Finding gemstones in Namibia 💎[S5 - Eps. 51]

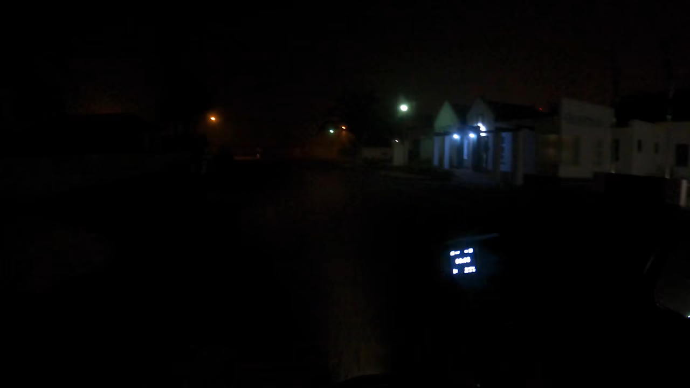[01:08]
We are now experiencing the famous
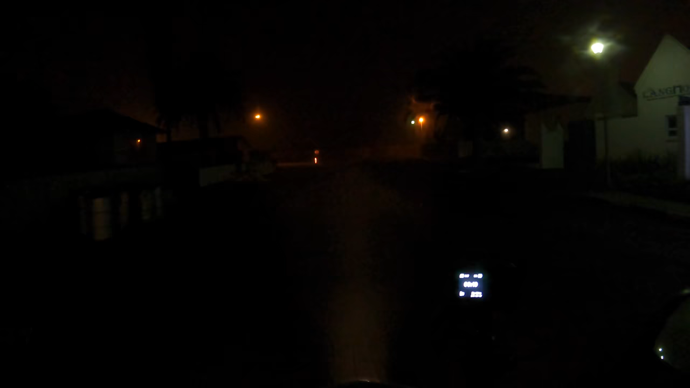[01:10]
morning fog coming over the ocean.
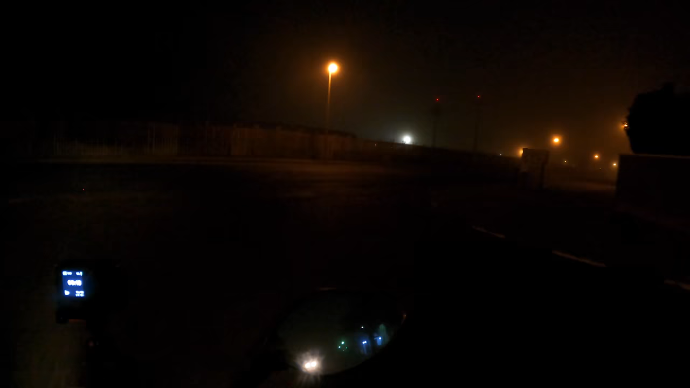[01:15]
You can only find that here in winter time, which is now.